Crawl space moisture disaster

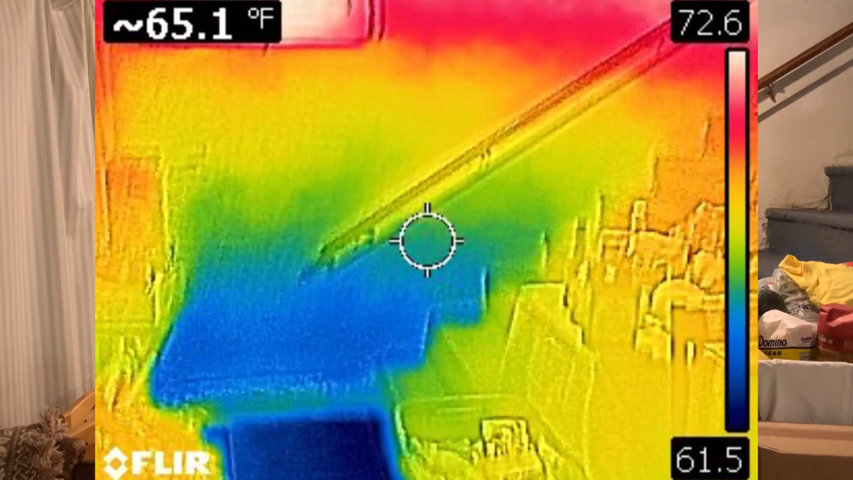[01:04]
On screen: spot 65.1°F
The blue is the coldest and at the very at the floor it was 61 degrees at this house. Up above outside temp was 80.
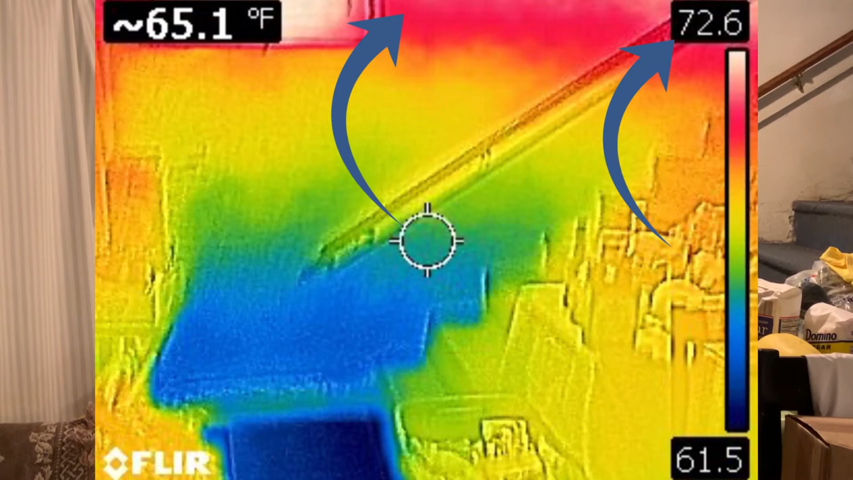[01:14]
On screen: spot 65.1°F
The inside temperature the foundation was 72.6 degrees and a crawl space would be the same.
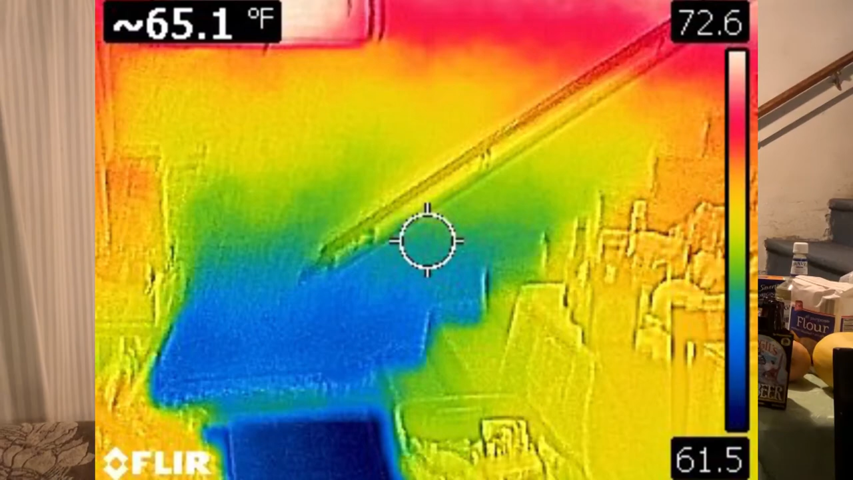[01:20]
On screen: spot 65.1°F
The floor the ground temperatures like 58. So if we look at a chart to find out what the level will go